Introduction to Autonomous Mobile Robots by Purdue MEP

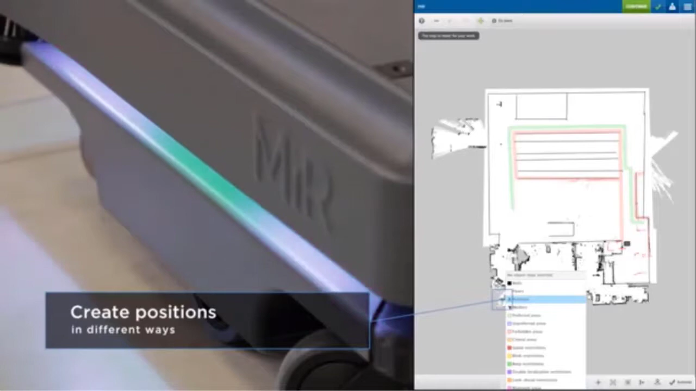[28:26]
You can actually use where the robot is currently located. And on the right side of the map here, the robot is actually in the bottom right corner.
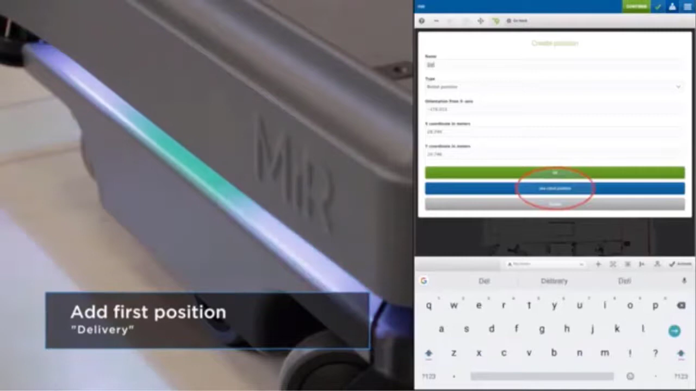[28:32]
It's kind of hard to see right now because he's got the screen shown there.
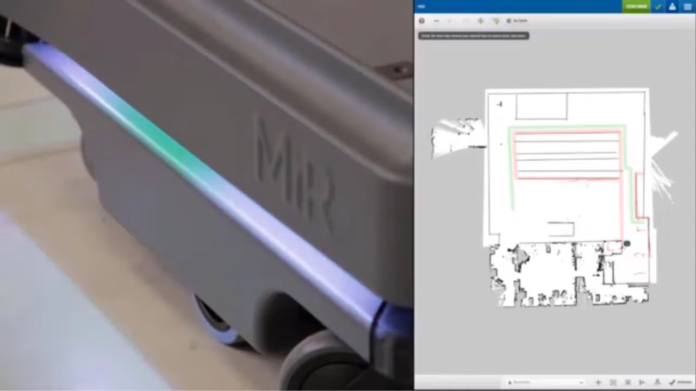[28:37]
But it's that black square right there. And you can say, okay, I want to use that robot's current position to create a new permanent location on the map.
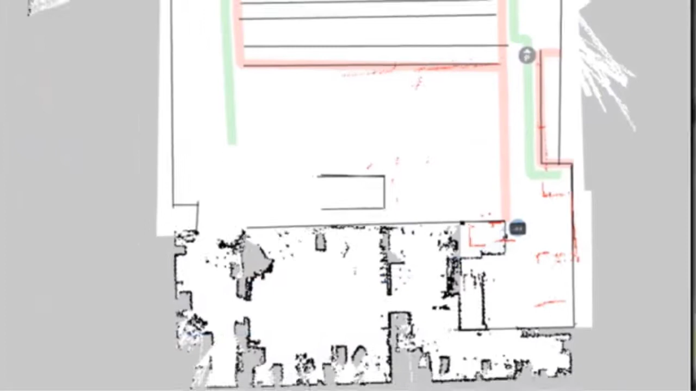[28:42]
It'll be the delivery zone area.
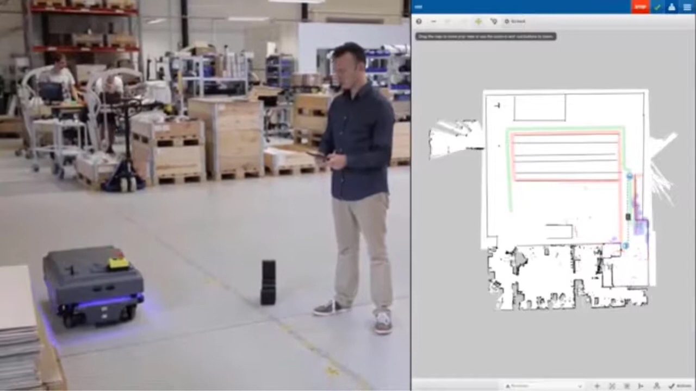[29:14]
So as soon as you hit go to the position, it created that dotted line route and then the robot starts moving, as you can see on the right side of the screen, to get to where it needs to go.
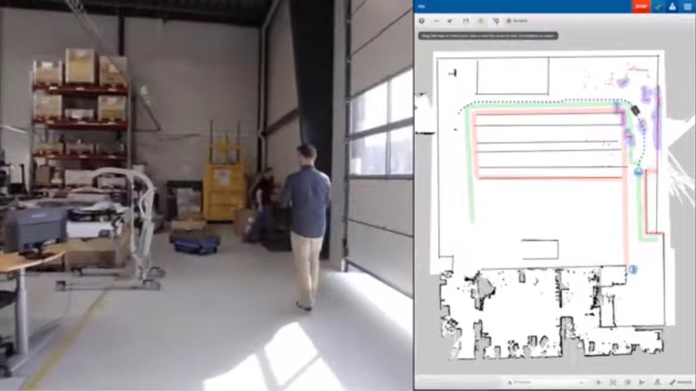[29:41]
So the robot now is just driving itself to that location from its Shelf 1 position, driving over to where you said Shelf 2 was. The man's not touching the controls. I mean, the robot's doing all this calculation by itself.
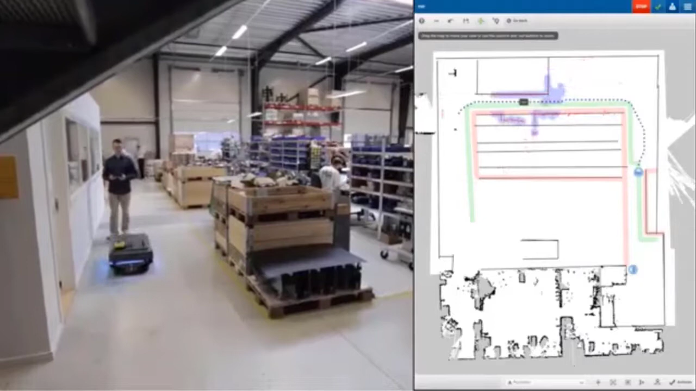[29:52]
And if you can notice around that black robot, the square black rectangle robot, there's that sort of gray area that's moving around.
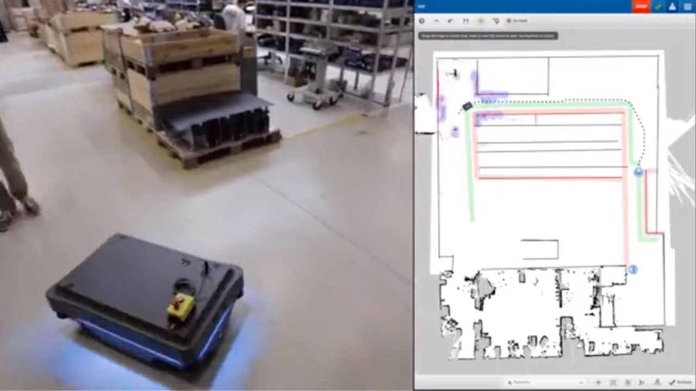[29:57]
That's the dynamic field of view from the robot as it's moving.
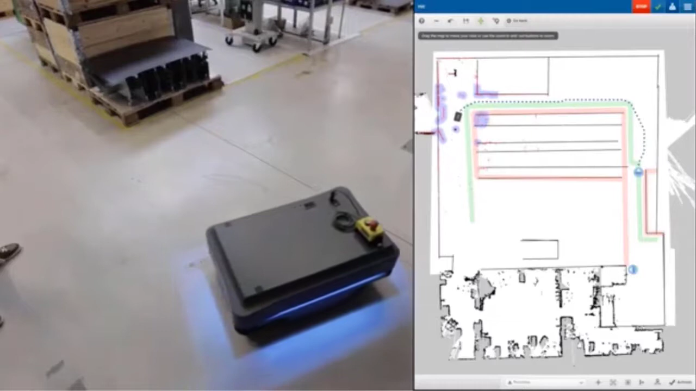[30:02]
It's actively scanning the area to detect any obstacles in its path. And you get to see that on the display. So once you get to that approximate location that you tapped on your finger, you can actually adjust that position with that joystick,
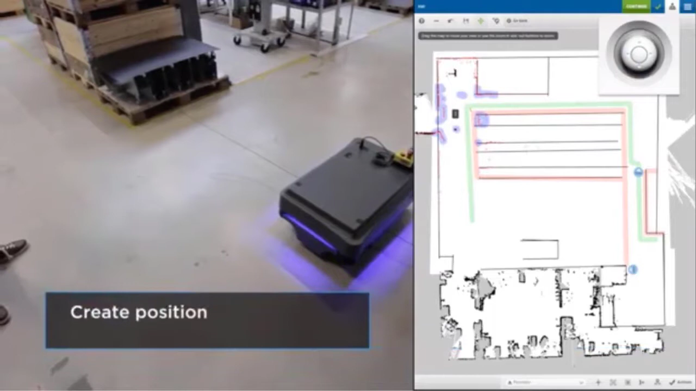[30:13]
that virtual joystick on the control pad, and really get it, you know, squared up to where you want it to be for that new position.
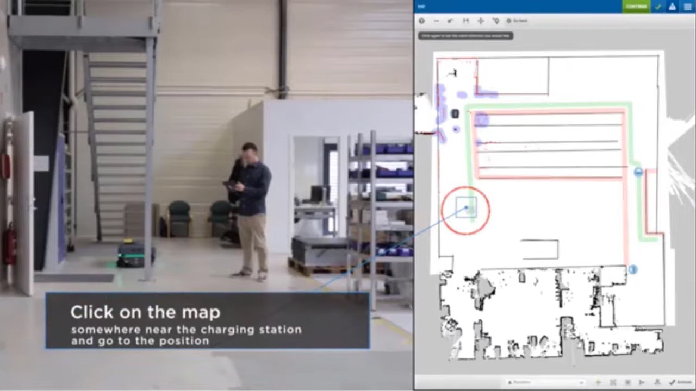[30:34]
So now he's going to create the position for the charging station. And he's just going to click on the map somewhere near where the charging station is located,
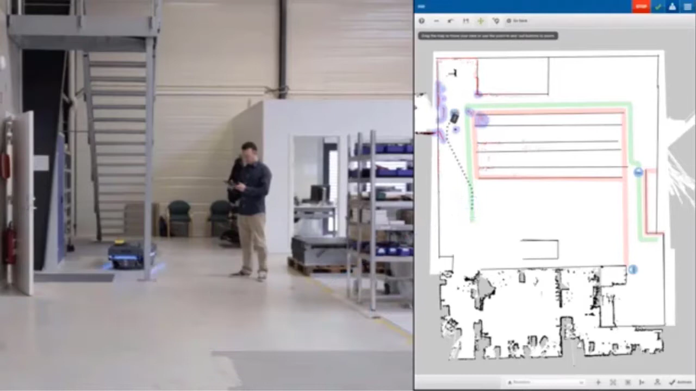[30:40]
and hit-click the Go To button as well.
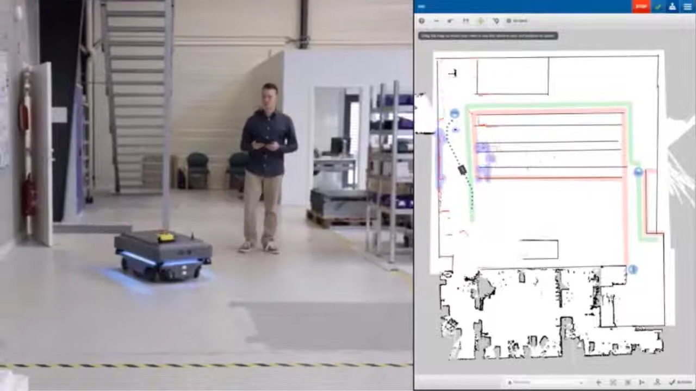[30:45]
And now the robot's driving itself to get to that position.
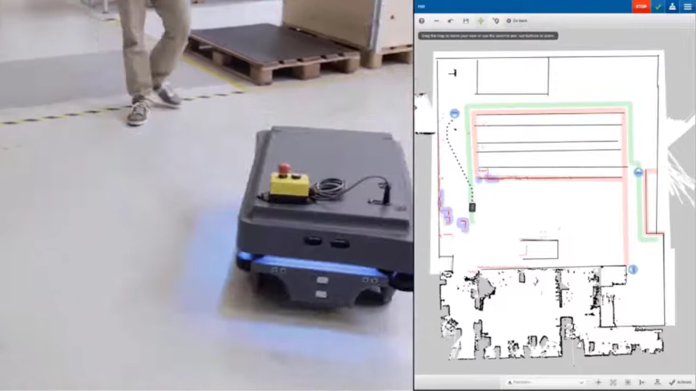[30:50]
And then once he gets there, he's going to square it up with the charging station using that joystick.
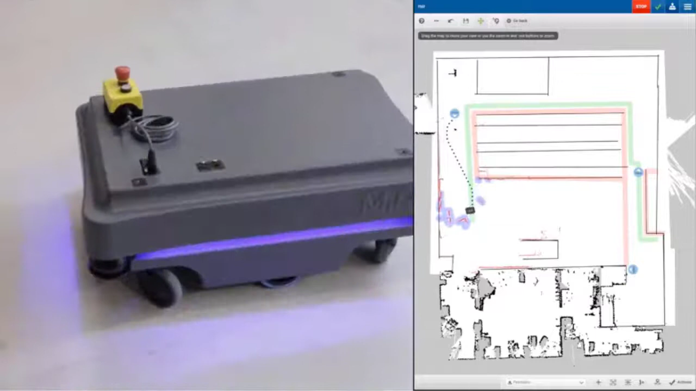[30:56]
And he's going to create a marker on the map that's going to say, okay,